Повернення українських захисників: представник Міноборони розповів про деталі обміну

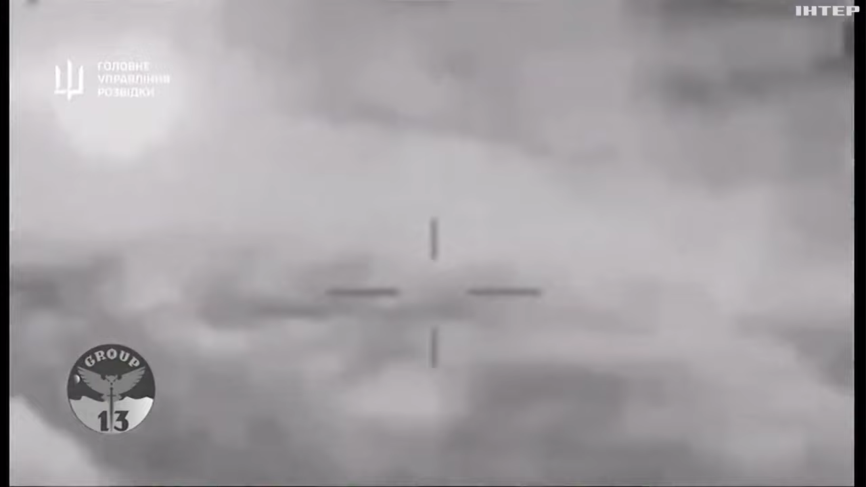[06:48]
І так, низка прямих влучань під час бойового чергування, тобто він на рейді знаходився неподалік від озера Донузлав, це справді дуже успішна операція,
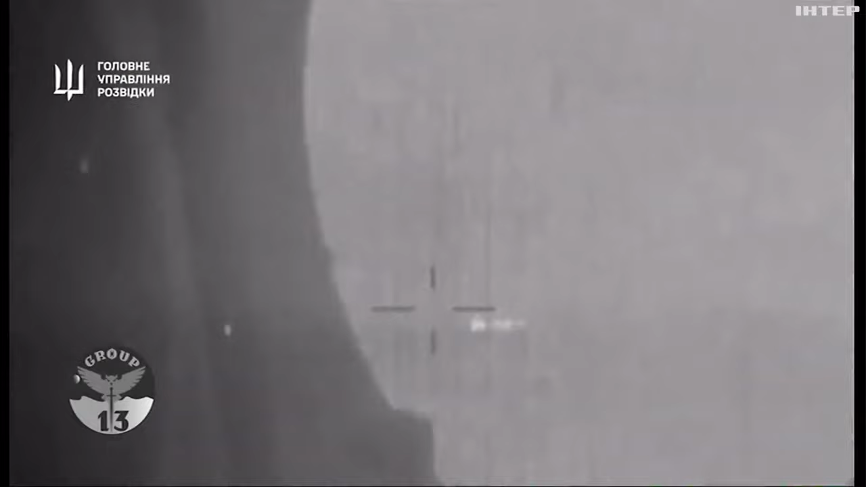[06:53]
яка змусить іще раз командування Чорноморського флоту
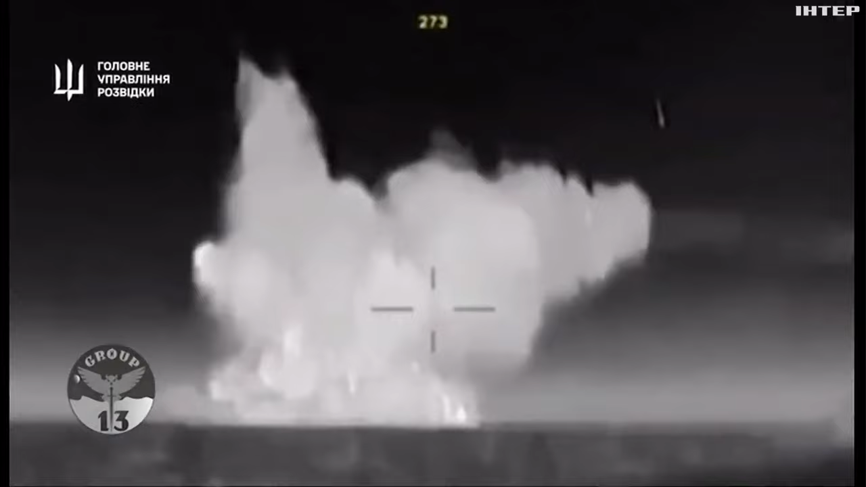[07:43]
флоту-агресора за межі української екваторії і далі від окупованих територій.
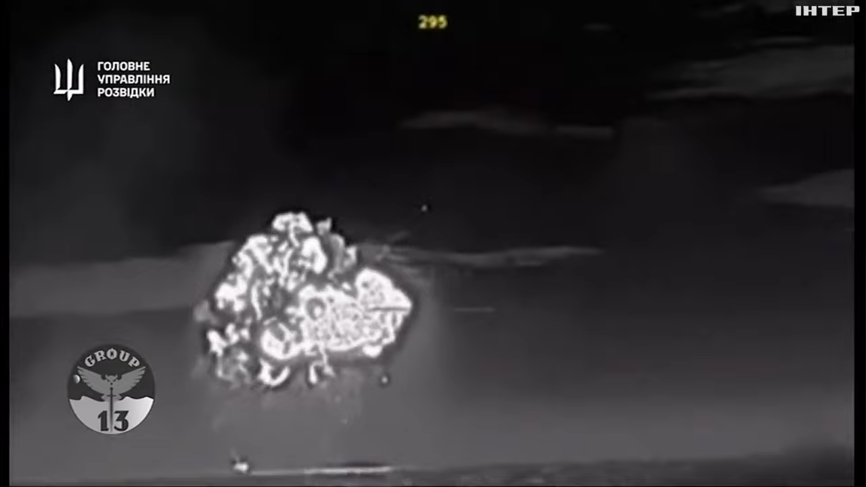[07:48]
Це серйозна і велика, знакова, успішна операція. Тобто, без припущень,